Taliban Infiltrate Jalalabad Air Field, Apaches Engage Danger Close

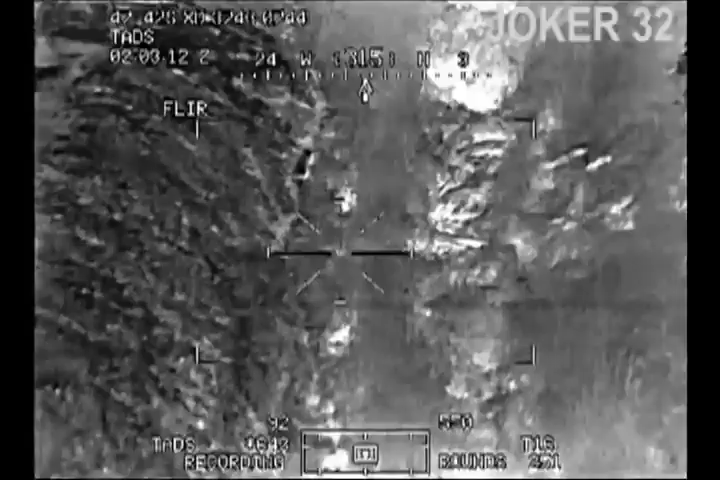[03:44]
500 meters. Clear to fire. Firing.
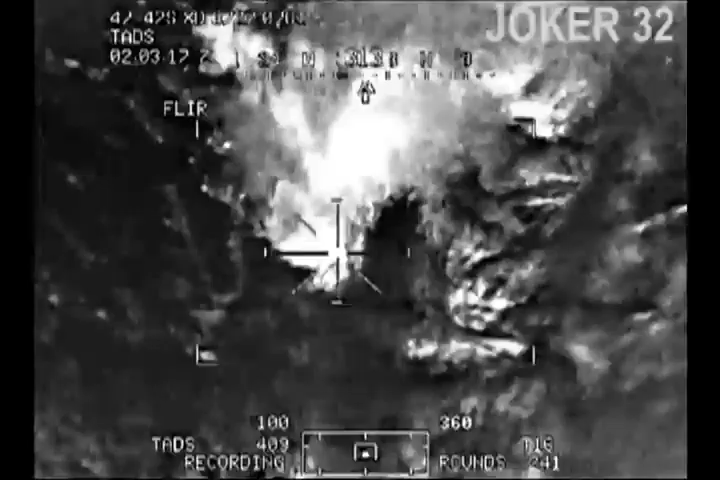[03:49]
Altitude clear low. To fire. Firing. Altitude low. Clear to fire. Firing.
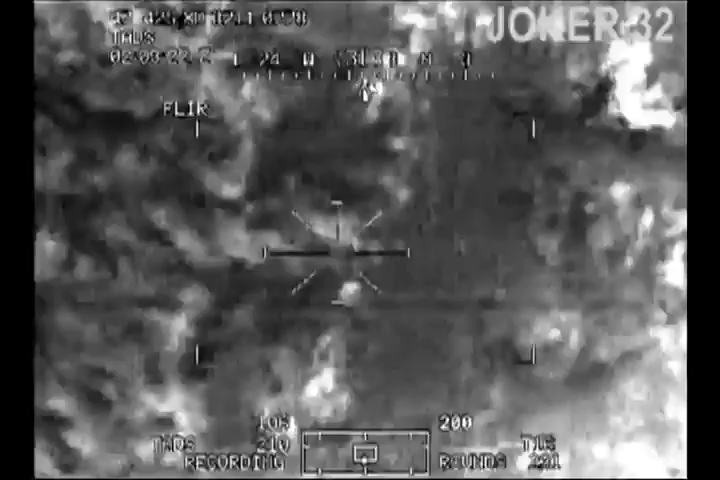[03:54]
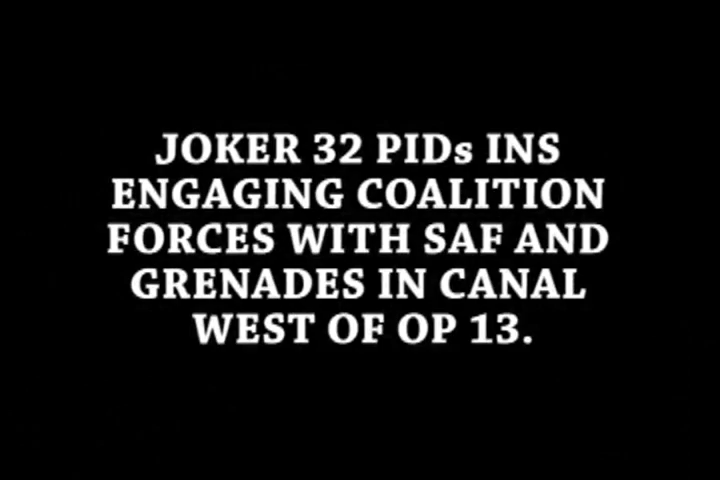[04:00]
My horseback. Alright, coming out again.
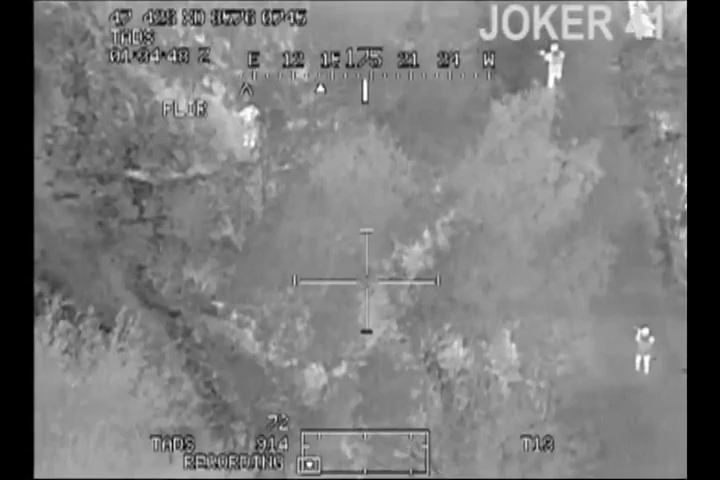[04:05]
Oh yeah, they got him. They got him? They're running. Hey, they're running.
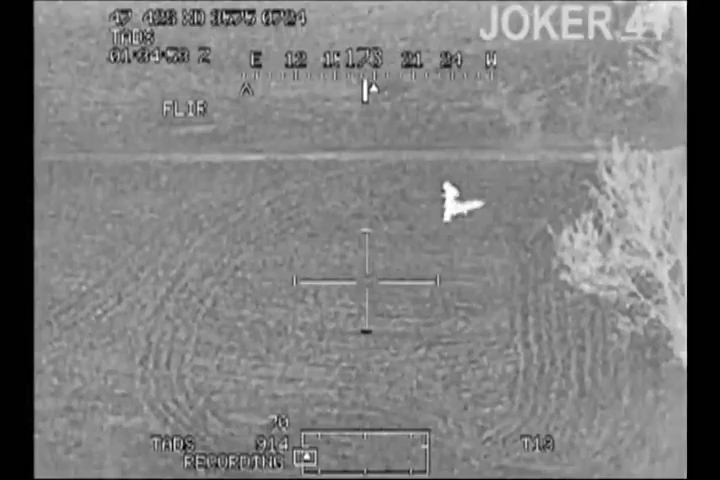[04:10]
Joker, unfair.
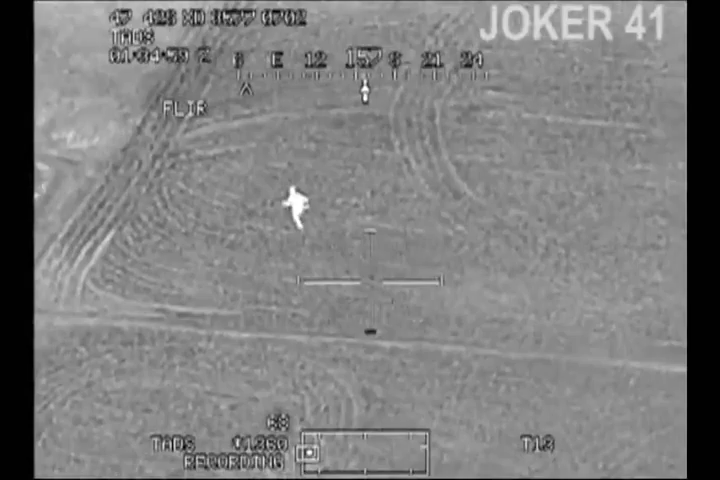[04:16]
Roger, have you guys been tracking this guy for a while? Say they're good again, over.
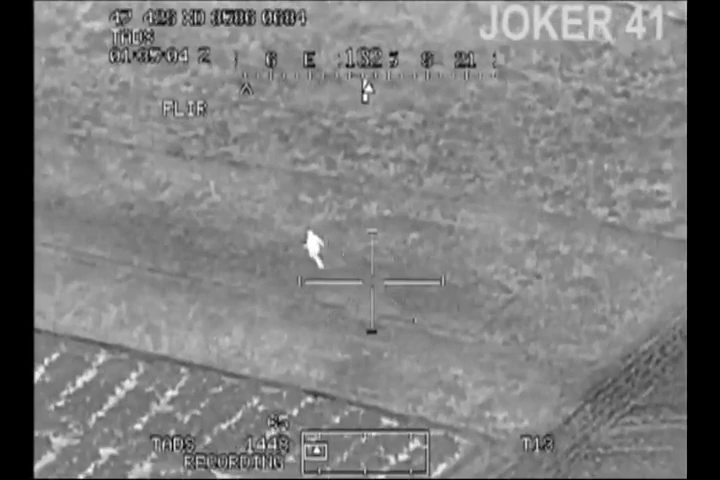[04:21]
Ah, come on. X-ray Delta 3674. Watch that dude. 778. Alright. Got it.
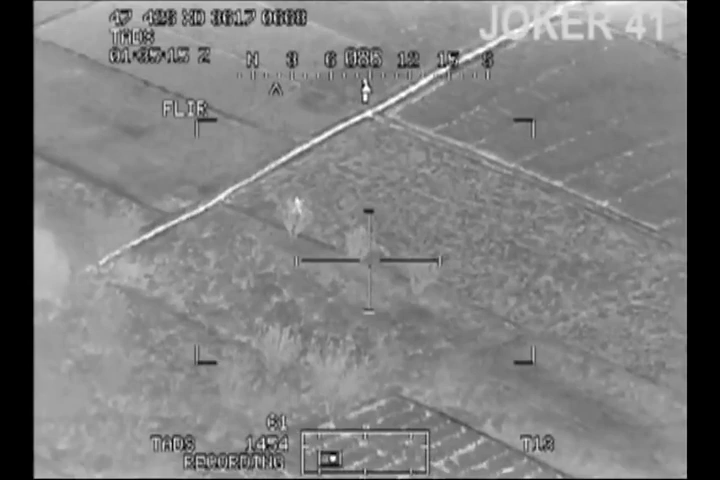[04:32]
Four Roger. Military age males with weapons running. Break. We got a lot of shit going on. Which ones are bad?
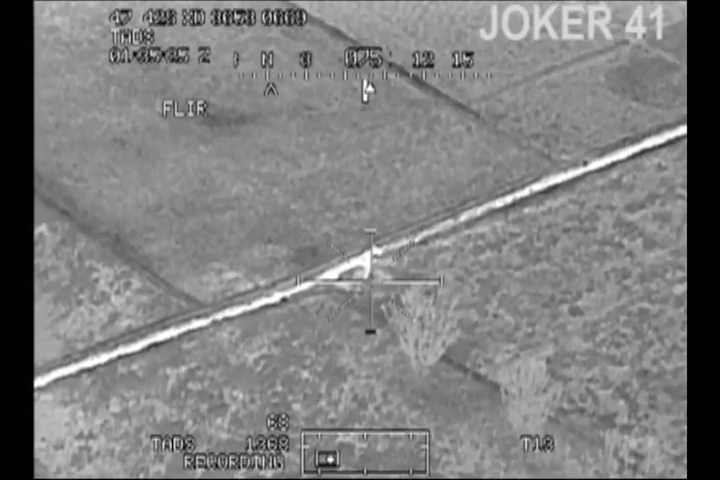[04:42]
B-Dog is OP6. Down tight. Got it.